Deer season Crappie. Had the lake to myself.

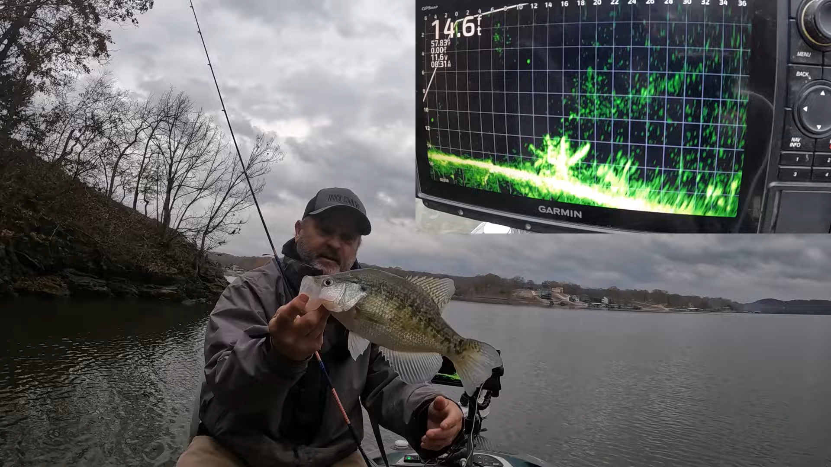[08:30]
Look at the Ozarks crappie. We gotta get another jig. We gotta get another fish out of there. He was right on the bottom.
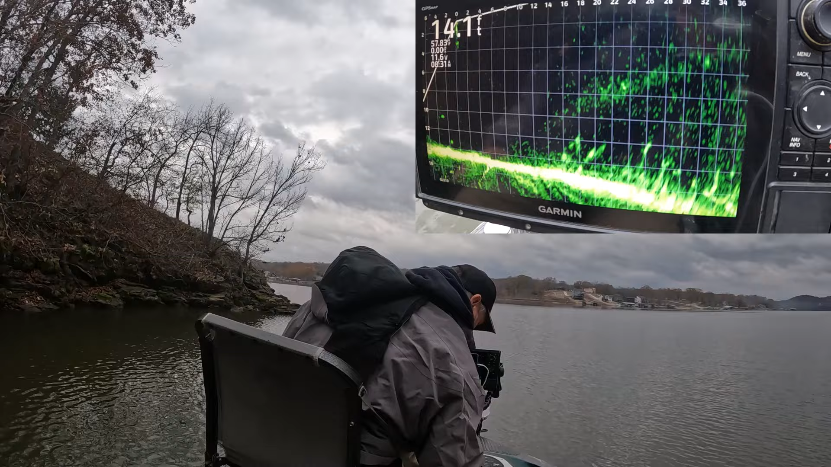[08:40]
Get us another caterpillar out. No, we don't need to. Well, we'll get an extra one out. We might need another. Alright, where you at, jig? Let's get another one. That's way more fun than not catch them. Now that's a lot of fish. A little short.
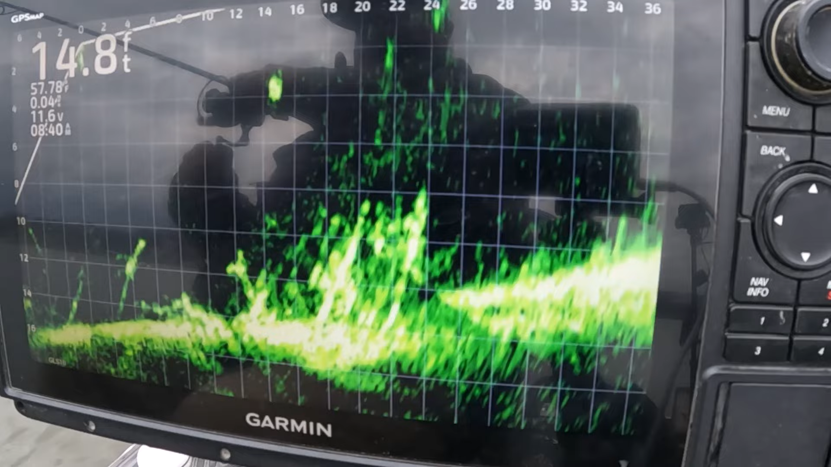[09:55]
On screen: depth 14.8 ft
We got him. He's going to keep, too. Well, maybe. He's fighting above his weight. Yeah, he'll keep. Get in here. Oh, he fell down. We broke. Oh, he bit my tail off. I broke off, but he cut my tail off. It's probably in his belly. But anyway, Another one for the bucket. All right, let's get another jig. Guess we'll put the same color back on. They're liking that.
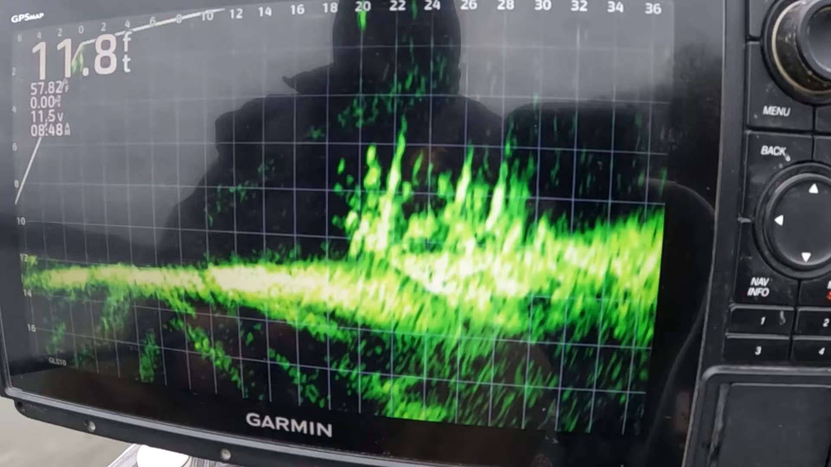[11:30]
On screen: depth 11.8 ft
We got him. He'll keep. Yeah, he'll keep. He didn't want to bite it. He didn't want to bite it, but he had to have it. Well, he's healthy. Big old fat thing. Settle down. Charlie Brewer, baby bass. Making the ones up.
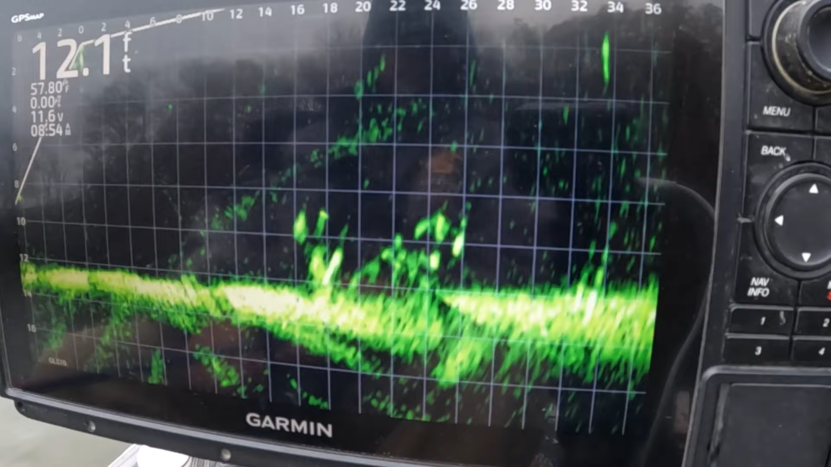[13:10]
On screen: depth 12.1 ft
We got him, and it'll keep. He was on that little bitty brush pile. We got another good one. He's digging. Don't break. We got him. He was laying on the bottom. Right underneath the little stump. I'm gonna get another one out of there.